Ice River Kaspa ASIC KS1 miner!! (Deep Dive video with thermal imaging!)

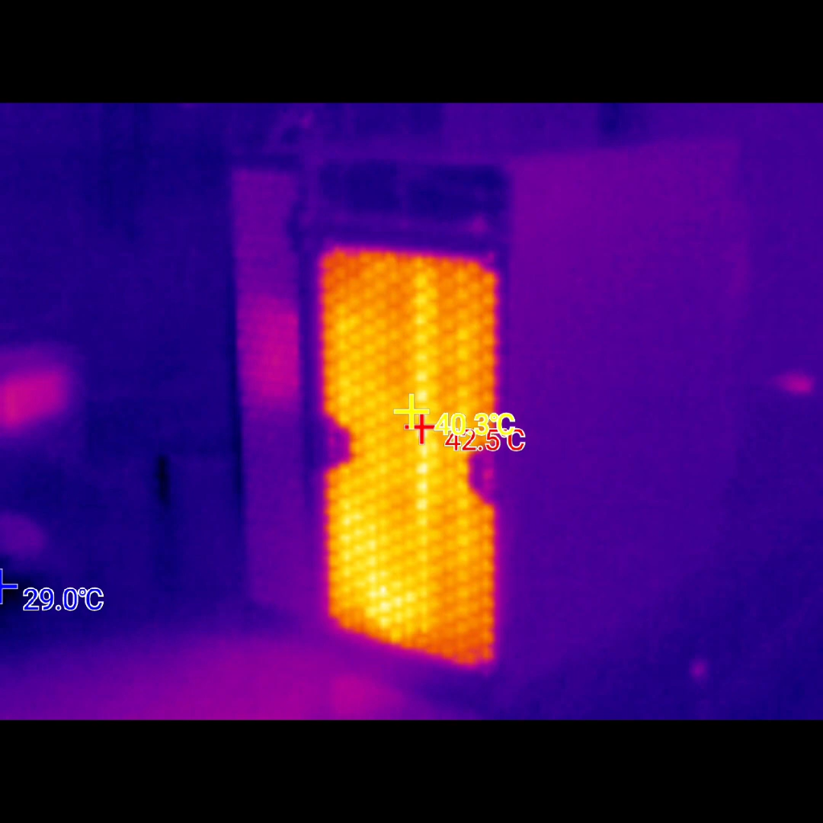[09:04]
On screen: max 42.5°C
I love that movie predator. All right, so my thermal imaging camera lines up pretty much perfectly what the what is reported in the web GUI Damn this little thermal camera is awesome so, okay, the thermal camera is showing the intake temperature at about 31 to 32 degrees and
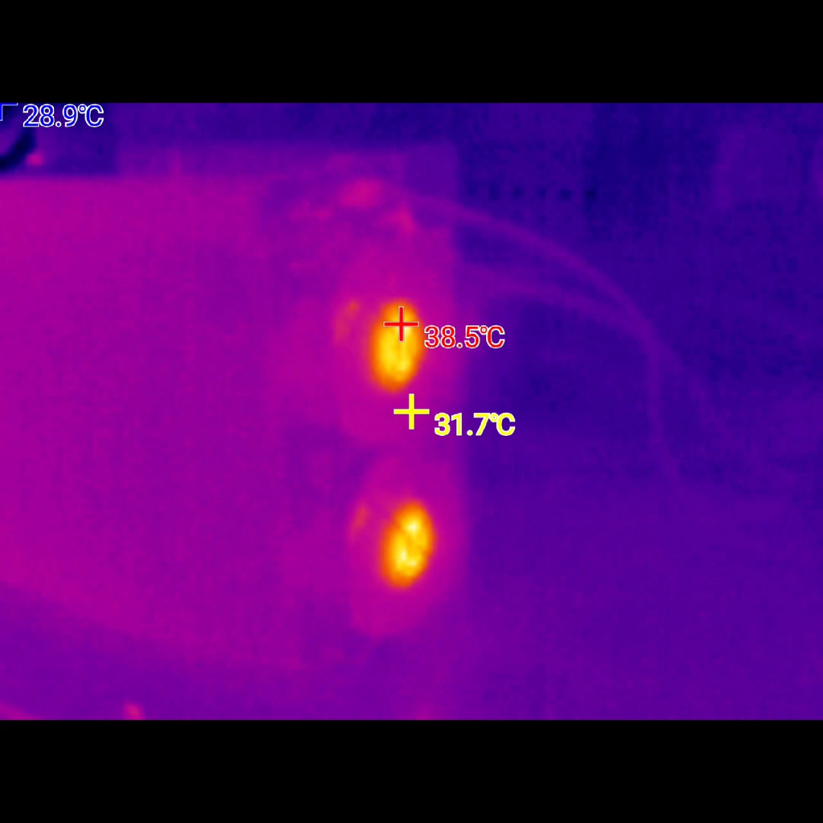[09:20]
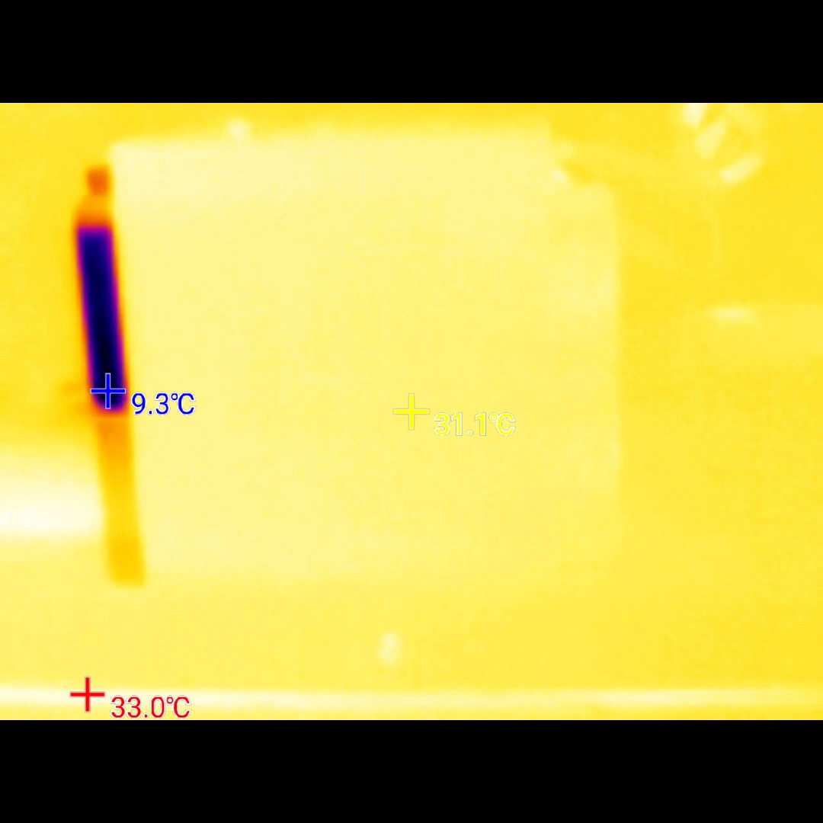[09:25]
On screen: max 33.0°C, min 9.3°C
That's on the intake side and then on the exhaust side The thermal imaging camera is showing about 43 degrees. It's almost dead on with the web GUI temp guys Here's a picture of the you know, the web GUI while I was shooting this and That's what the fan speeds at 100%
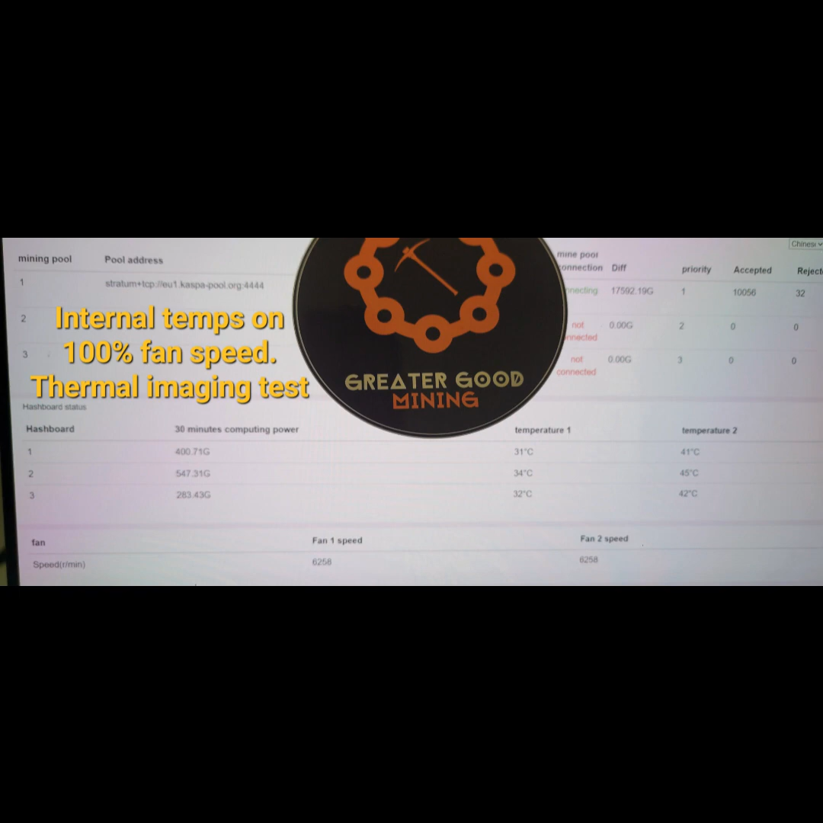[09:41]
so in order to fraffle and test this against what ice river recommends for
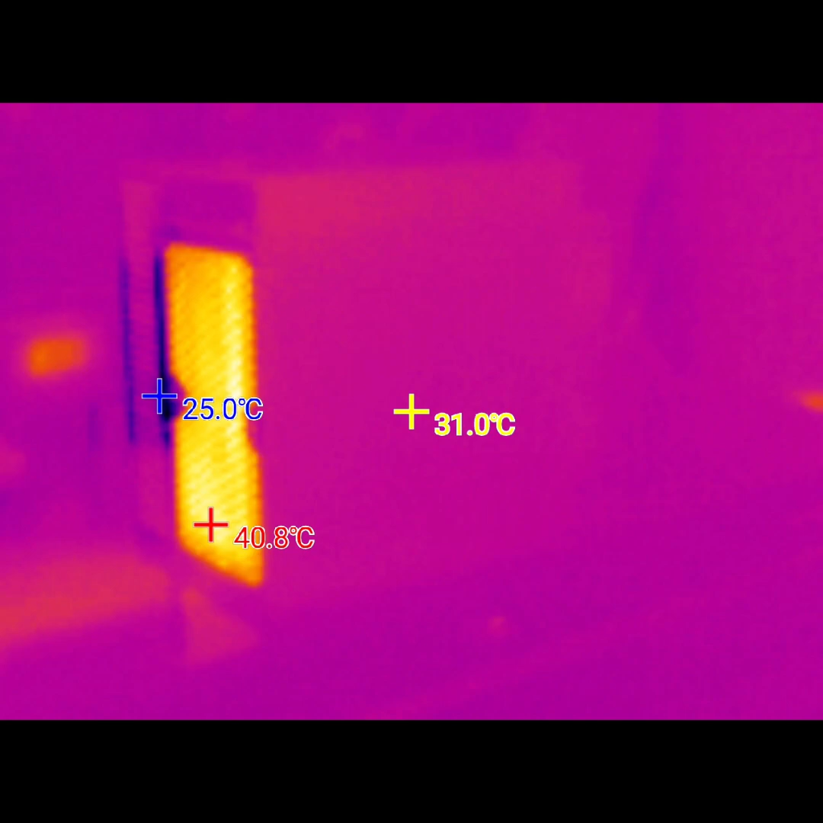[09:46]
fan speeds I turned the fan down to 50% that's what they told me would be
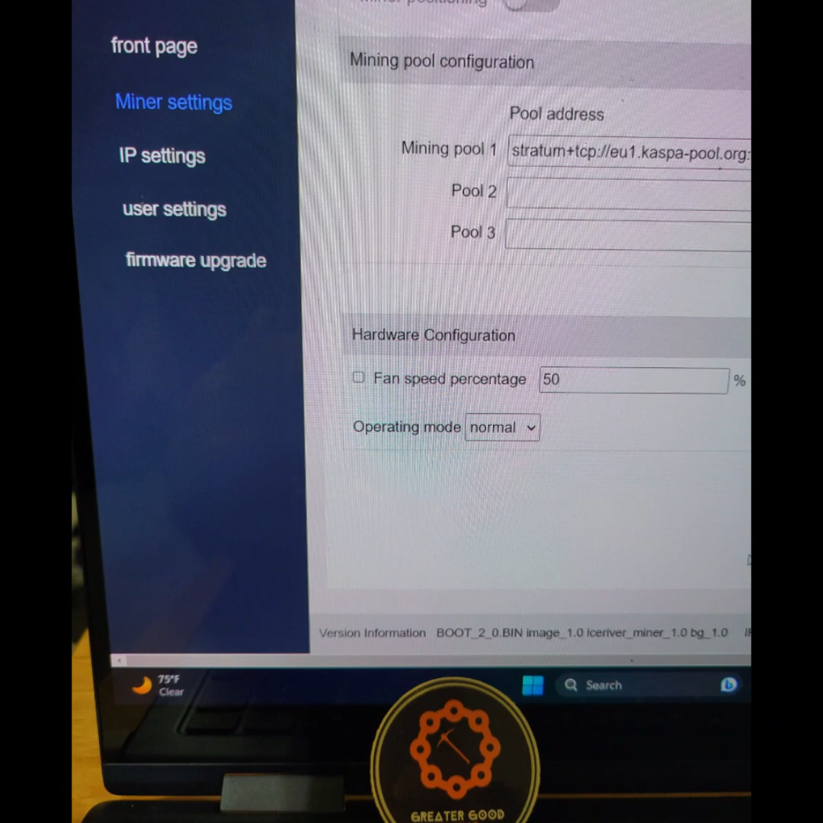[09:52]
Adequate for the ks1 and I retested some things and here's what I got Okay,
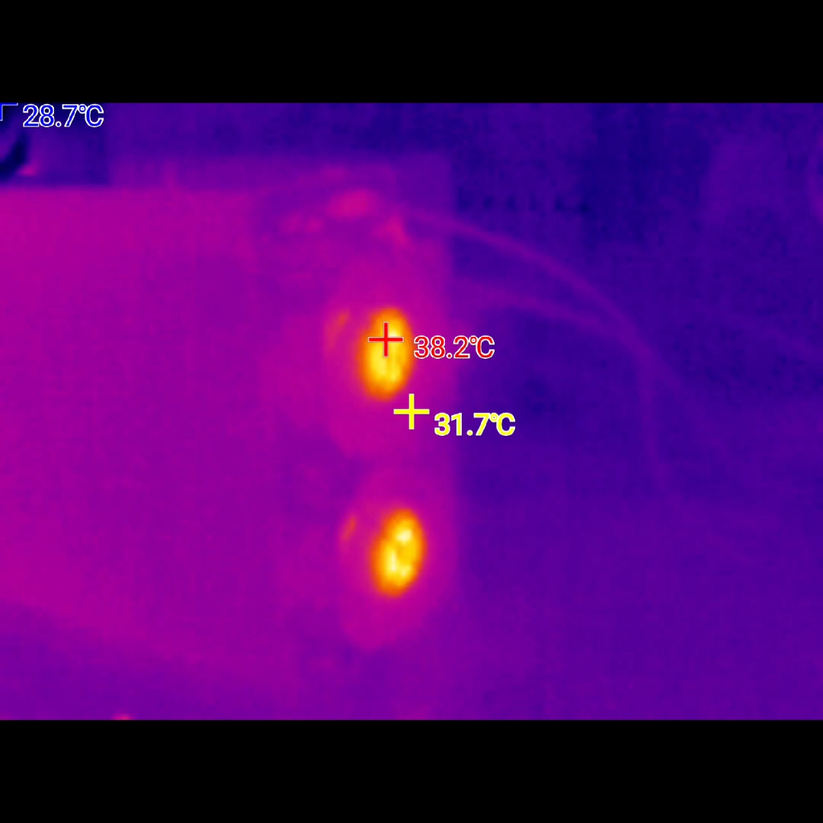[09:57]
even though I could play with that thermal imaging camera all day.
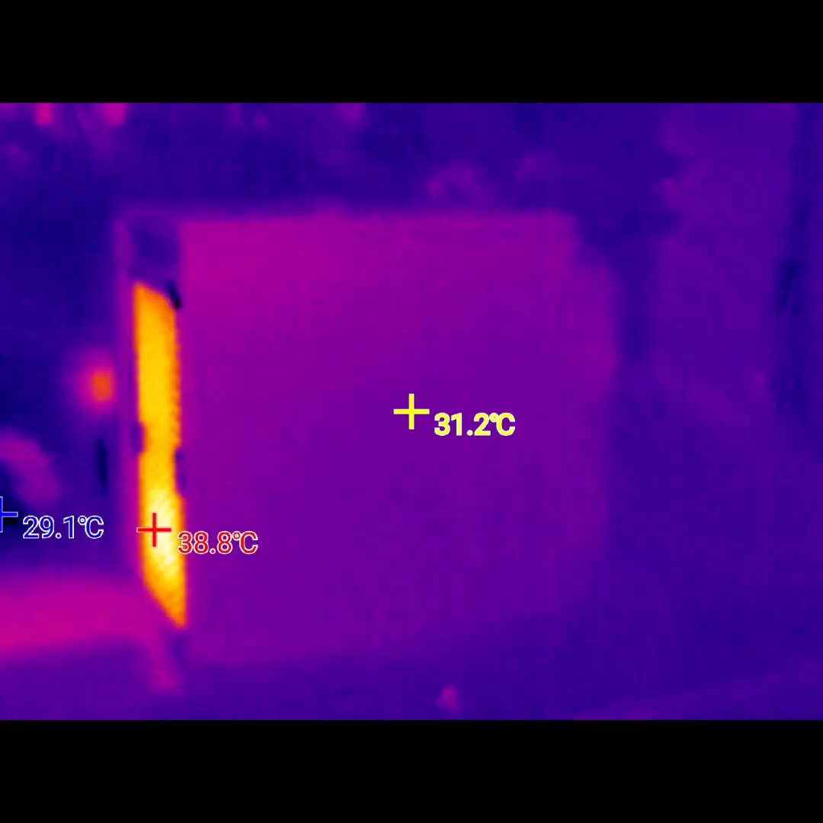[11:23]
On screen: spot 31.2°C
Um, I might run mine at like 60% because I don't I don't want to like Have it heat up more than is necessary and I don't mind,
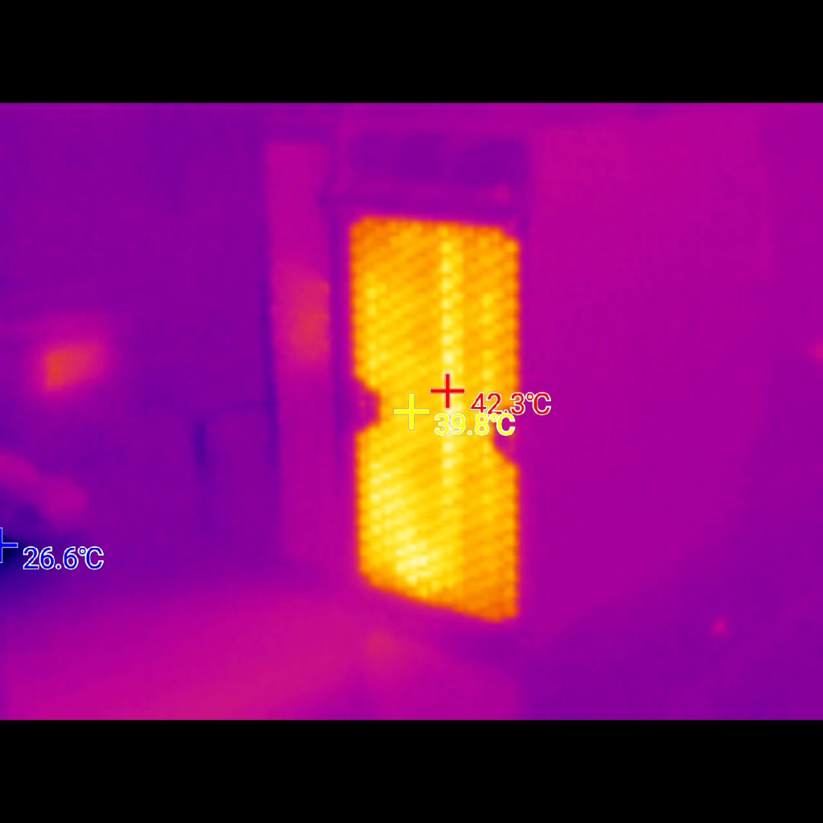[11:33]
On screen: spot 39.8°C, max 42.3°C
you know using a few extra watts to keep it cool And i'll just keep checking the temperatures and i'll keep you guys updated. I got the thermal camera now I want an excuse to play with the thing Okay,